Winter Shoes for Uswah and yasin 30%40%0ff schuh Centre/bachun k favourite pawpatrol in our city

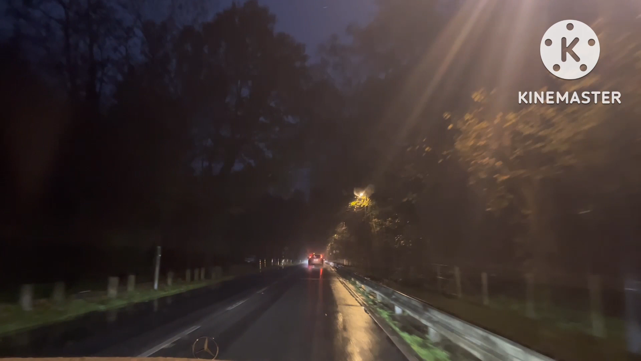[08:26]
کچھ سردی بھی بہت زیادہ ہے تو اس طرح لگتا ہے جس طرح کافی زیادہ رات ہو گئی ہے